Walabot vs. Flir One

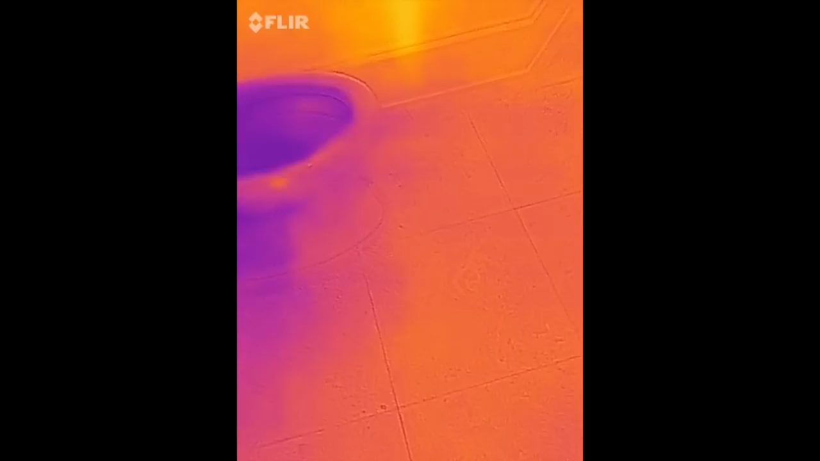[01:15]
been running hot water down this
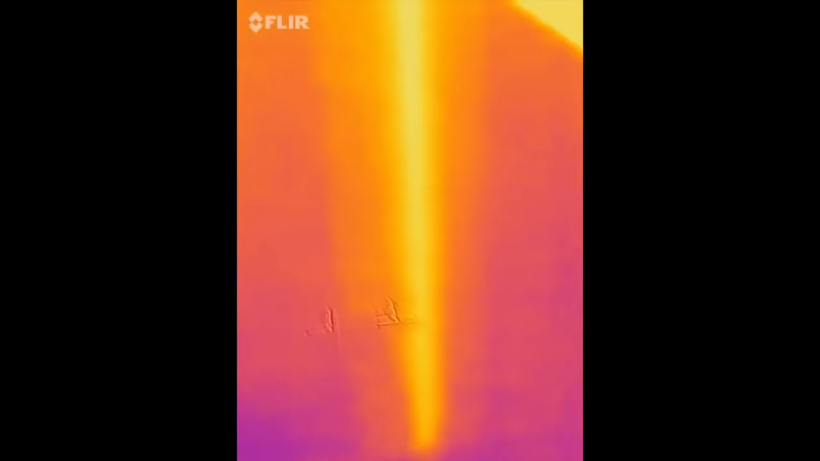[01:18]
wall and sure enough it shows so wow
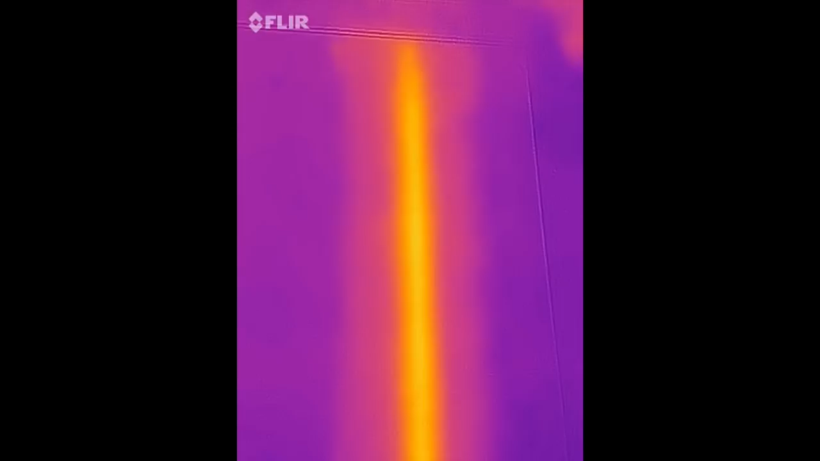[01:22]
that's pretty good man even though this is a FLIR one and
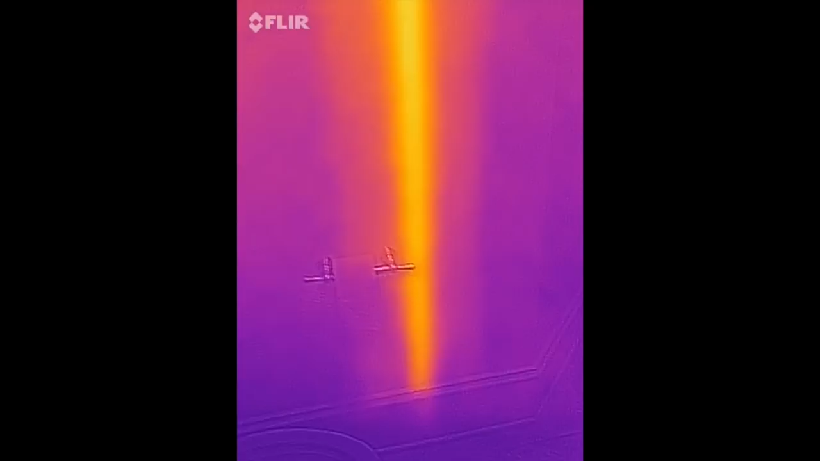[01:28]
you know it's 250 280 dollars
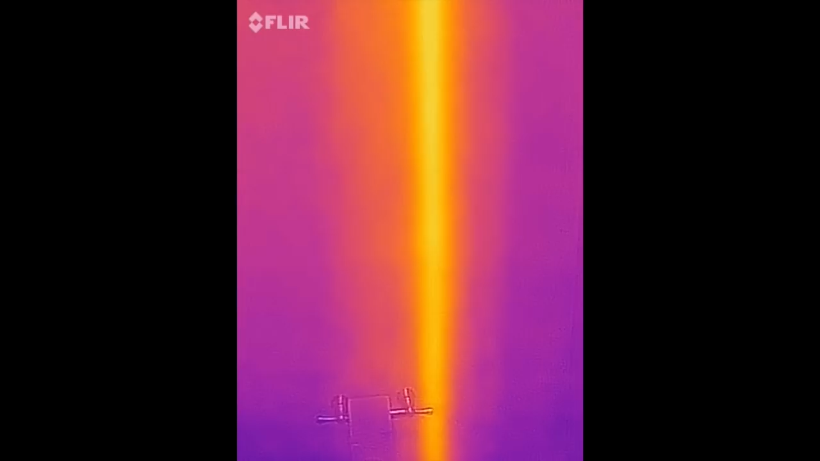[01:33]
the new FLIR one is gonna be 399 the Pro but that is pretty good man that's just as good in my mind I mean I know the resolutions not
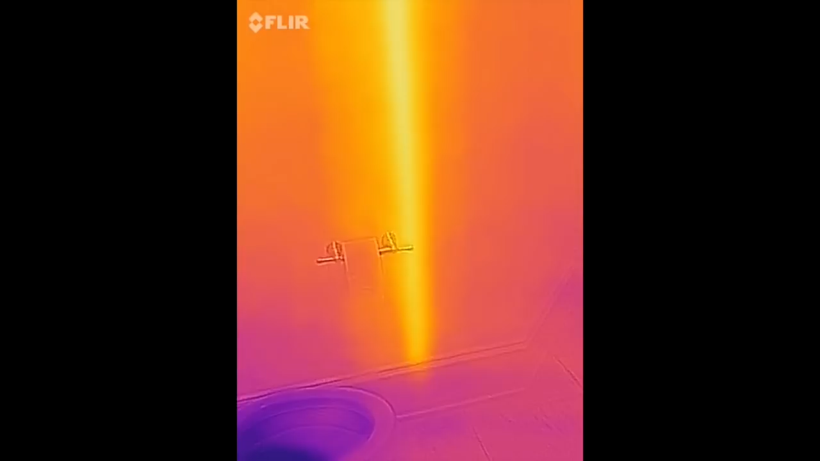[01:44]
quite is you know I think it's 80 by 60 or
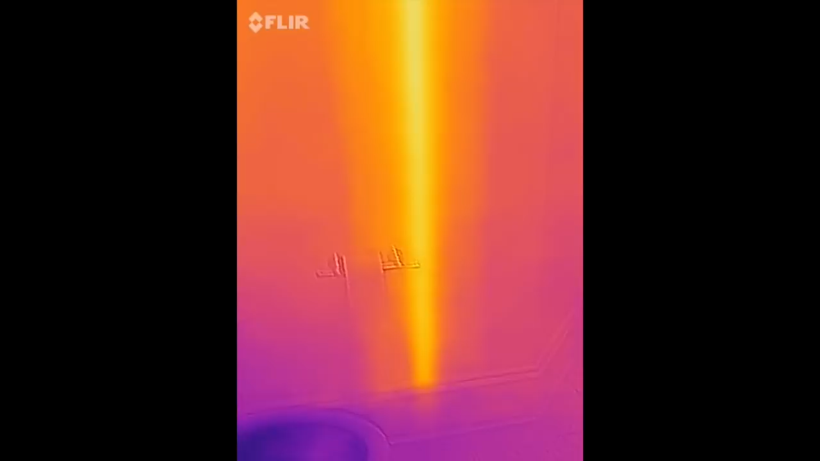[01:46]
something most the other cameras are 120 by 160 or 160 by
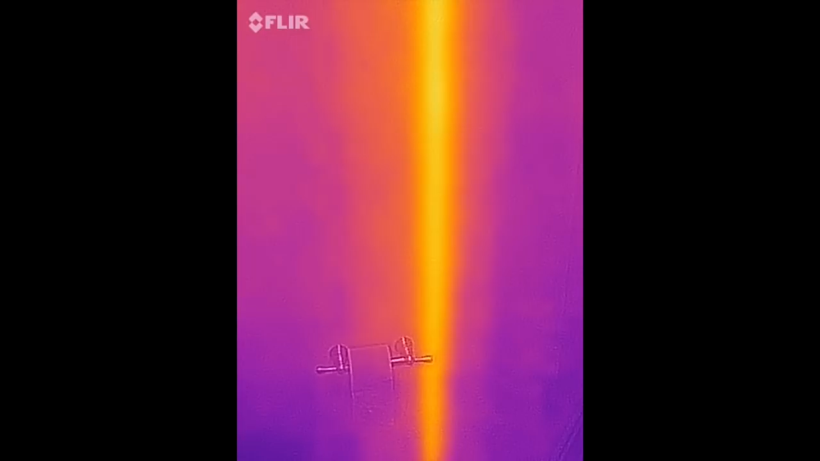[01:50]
160 but we'll see how it does against the
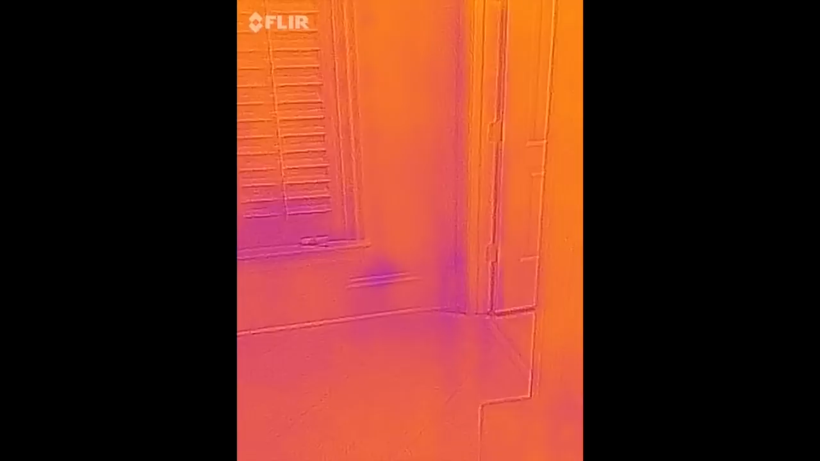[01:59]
cold spots there well it's a cold spot
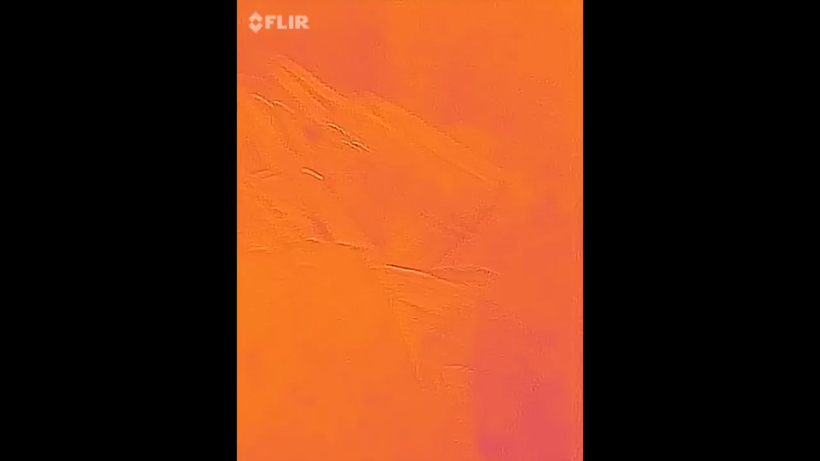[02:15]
some of the walls see what we got here
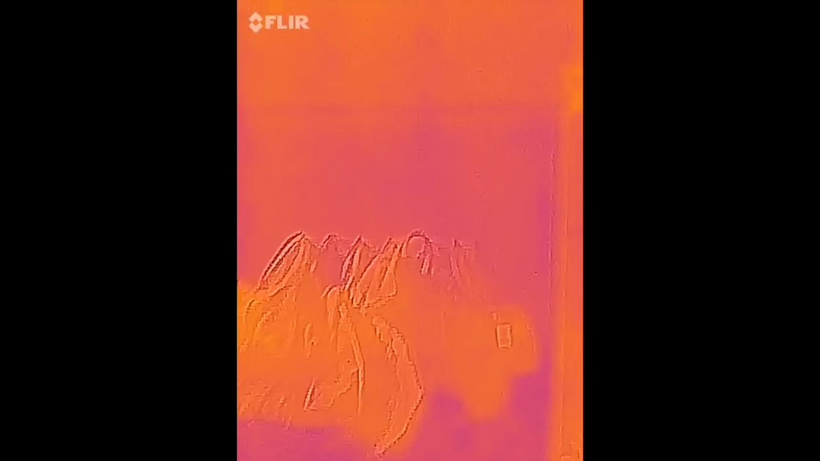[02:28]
see a couple of cold spots you
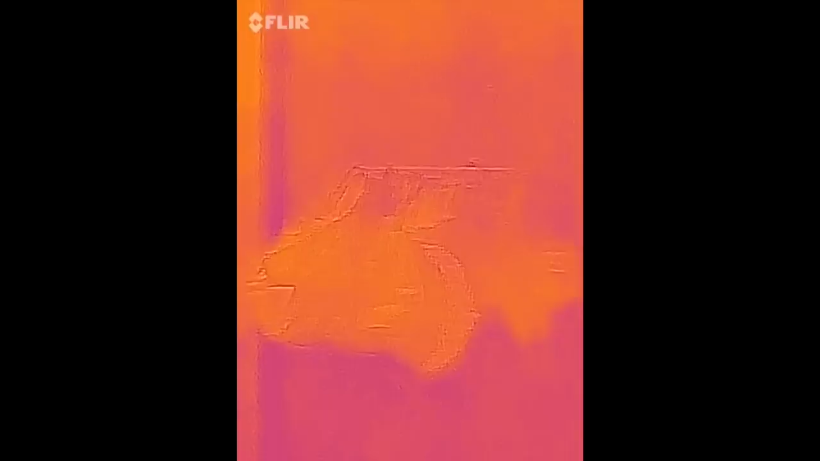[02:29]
can
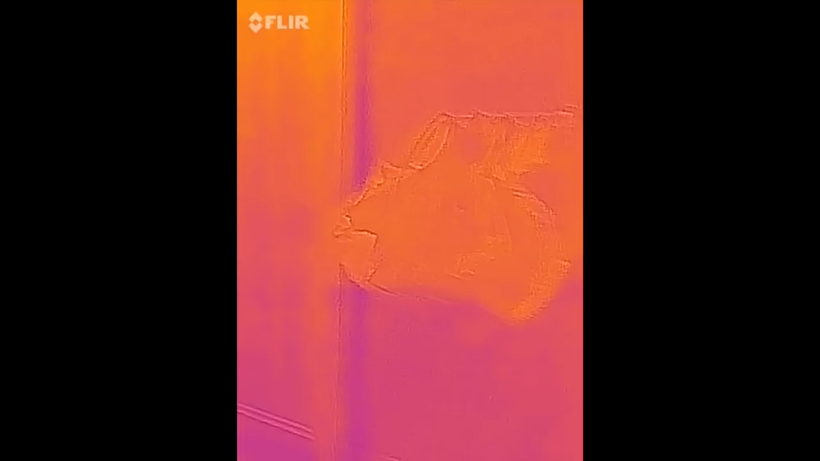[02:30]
see you
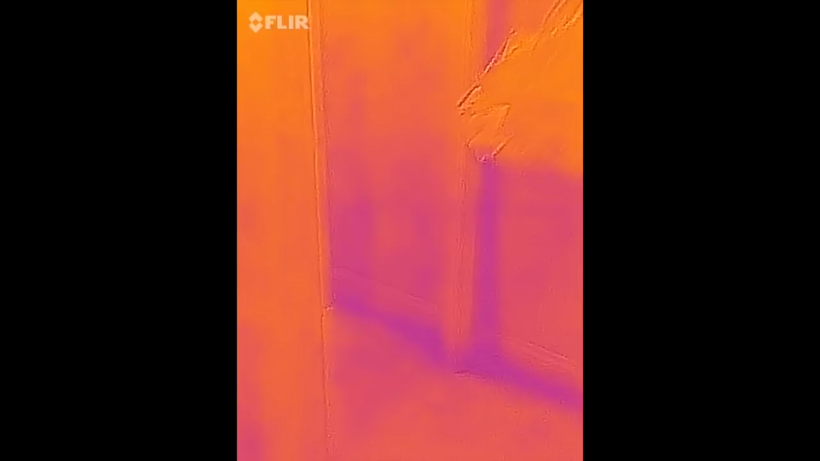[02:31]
know see we're losing energy you know
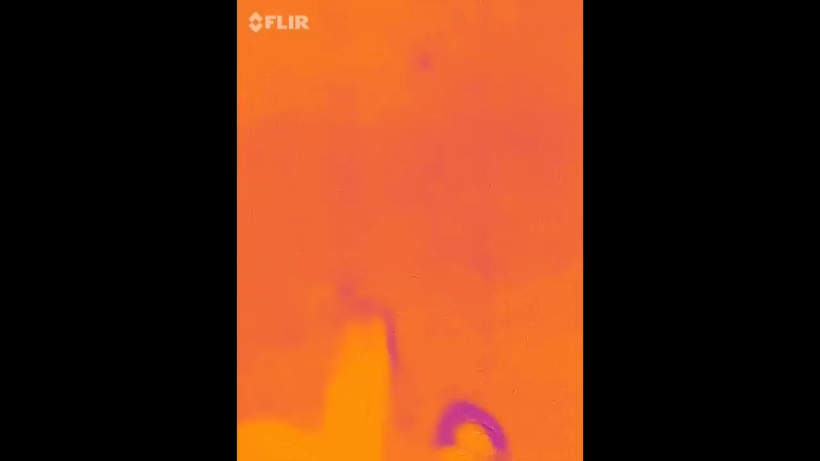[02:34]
we can let's see if we like take my feet here if
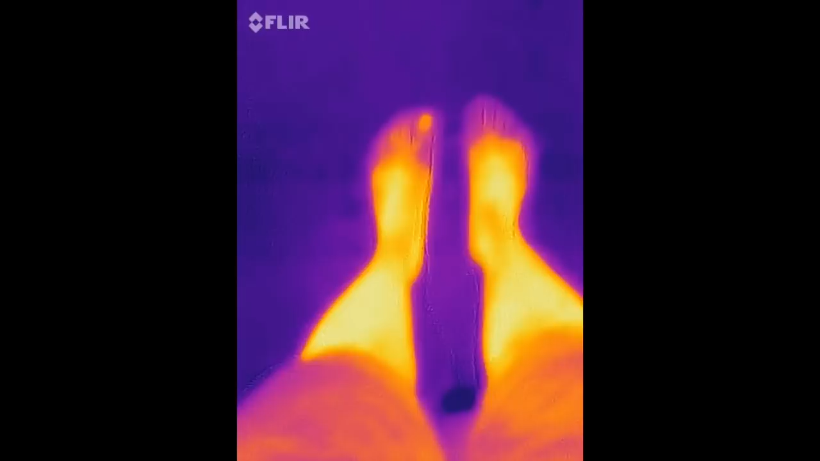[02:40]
I stand here for a minute the heat for my feet would transfer